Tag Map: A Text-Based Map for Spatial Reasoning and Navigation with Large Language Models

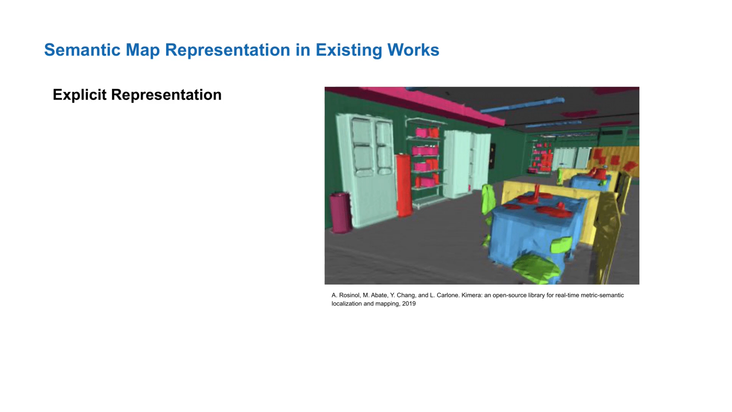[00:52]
First, there are explicit maps that directly annotate locations with a class label.
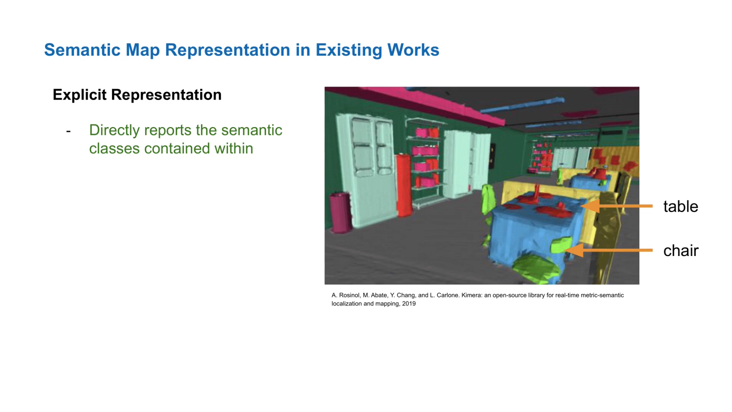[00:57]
These maps directly report what classes are contained within, but are generally limited to only handling a fixed number of predefined classes.
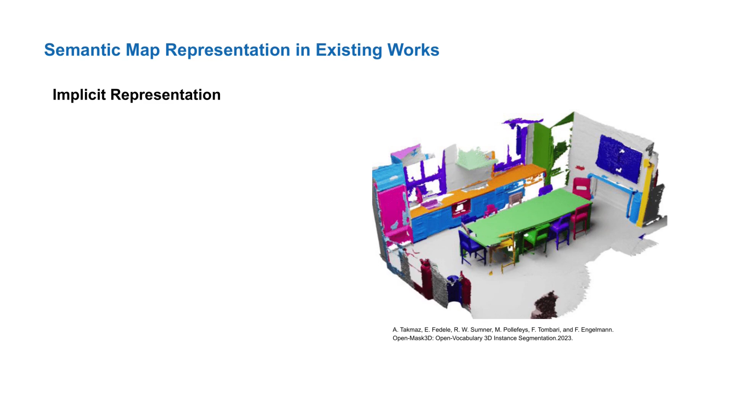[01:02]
Then, there are implicit maps that annotate locations with embedding vectors. For example, we can query the map shown here with the string table. The text encoder converts the string into a text embedding, which is then used to retrieve the location where the embeddings best match.
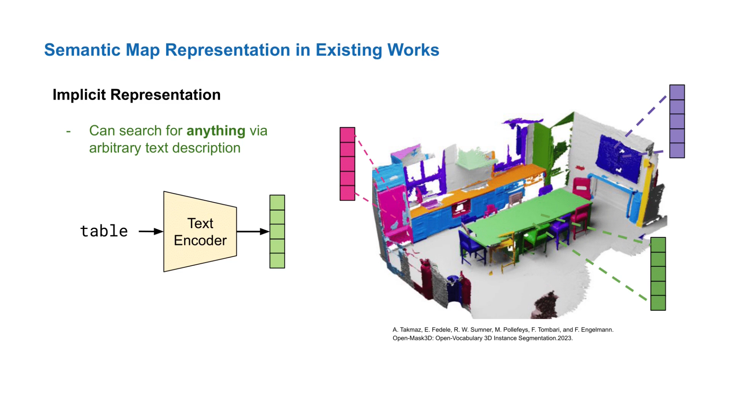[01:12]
In theory, the use of embeddings allows such maps to be capable of representing any semantic class. However, in practice, embeddings are not guaranteed to accurately capture the underlying semantics. Furthermore, we don't know what classes the map contains,
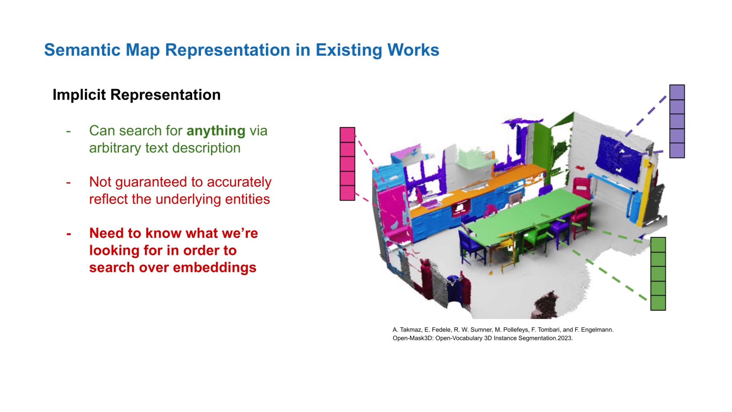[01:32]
as you have to already know what we're looking for and where to query the embeddings in the first place. For grounded task planning, this is undesirable as the map does not directly provide the scene context.
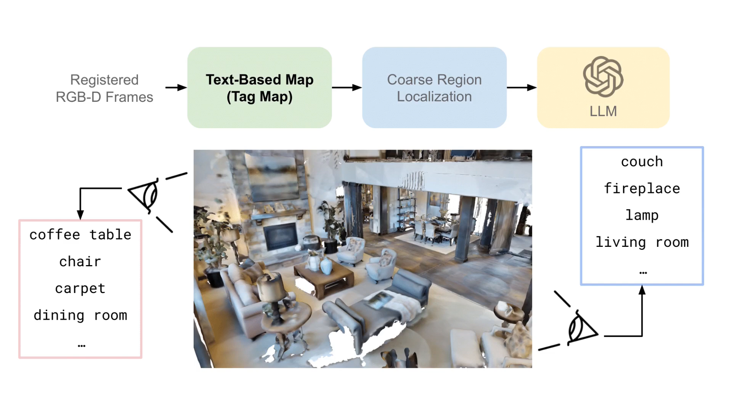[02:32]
The key idea here is to not store the detailed geometry of the scene and instead only store minimal set of information comprising of the viewpoint poses and the corresponding tags recognized at each viewpoint. To be more exact, the tag map stores a mapping from the unique recognized tags in the scene to the corresponding viewpoints that the respective tags were recognized from. For example, the tag bathrobe maps to the viewpoints where the image was tagged with bathrobe.
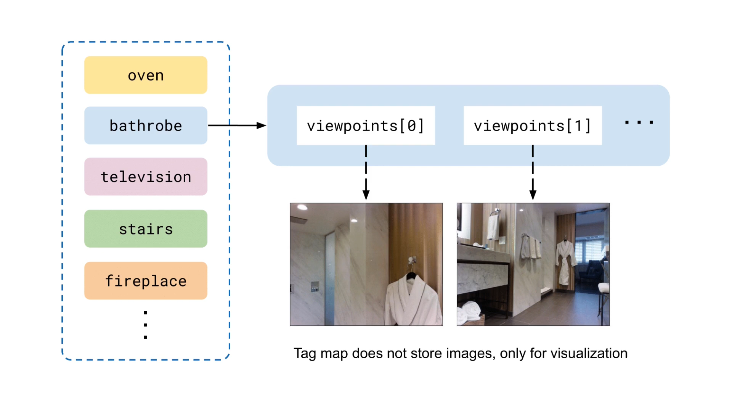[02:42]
We emphasize here that each viewpoint does not store its image, only the pose of the viewpoint and set values corresponding to the size of the viewpoints frustum.
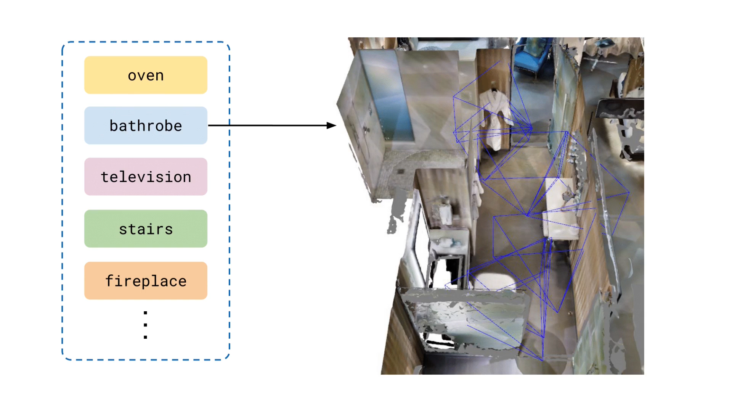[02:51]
We can then also retrieve the frustums for a given tag in 3D. Surprisingly, given only this small amount of information, we show that a simple method based on multi-view consistency can be used to extract useful coarse-grained localizations in 3D for the recognized tags.
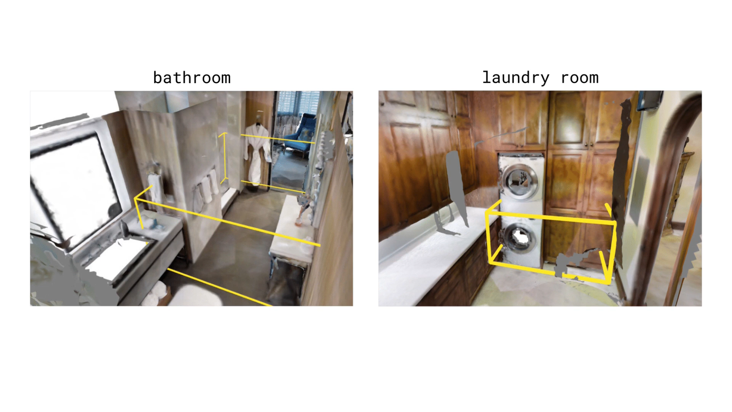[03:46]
Besides objects, we can also localize places, such as bathroom and laundry room, as shown here.
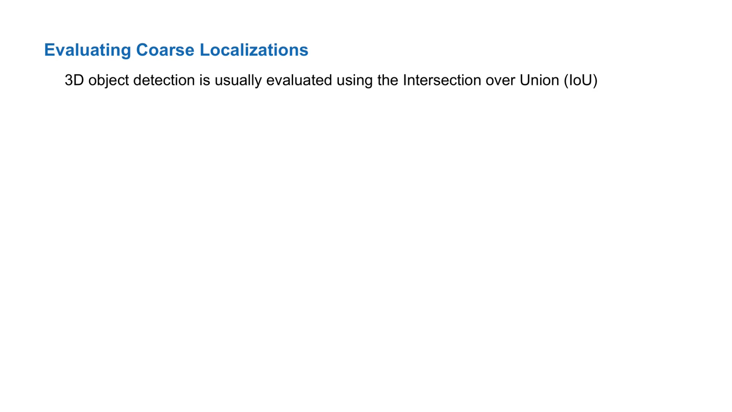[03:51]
We were to evaluate the coarse-grained tag map localizations with traditional localization metrics, such as intersection over union, then they would perform quite poorly. For example, here we have the ground truth bounding box label for the sofa in green, and a predicted localization in yellow.
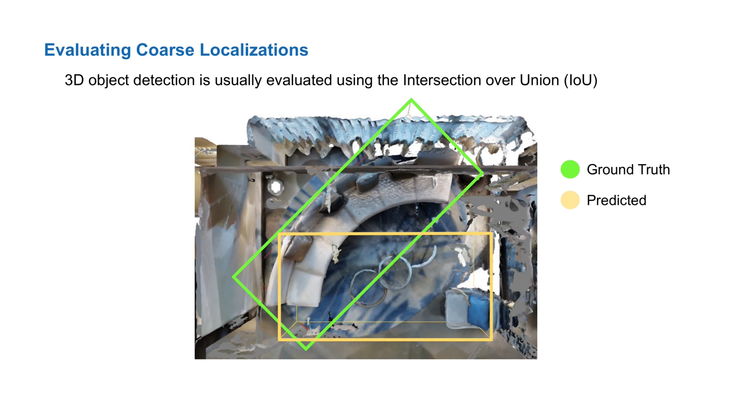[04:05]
In this case, the intersection between the prediction and the label is small compared to its union, therefore resulting in a poorer IOU. However,
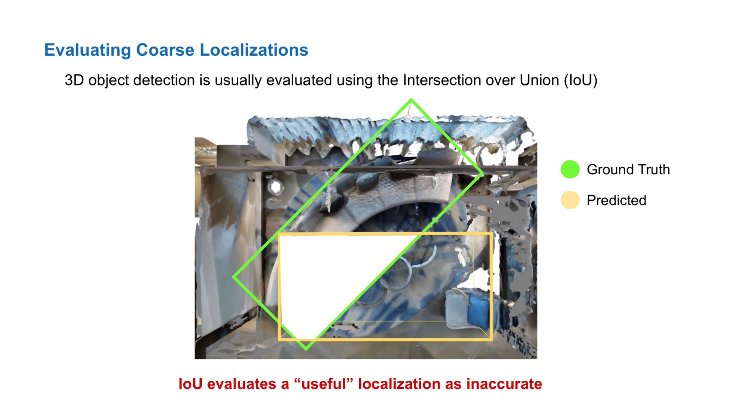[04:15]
here it would be reasonable to say that this predicted localization is still useful for navigating to the sofa, despite its poorer IOU with the ground truth label. In the context of grounded navigation, what we really want to evaluate is how useful is a localization for reaching the intended thing, and not how precisely the localization bounds that thing.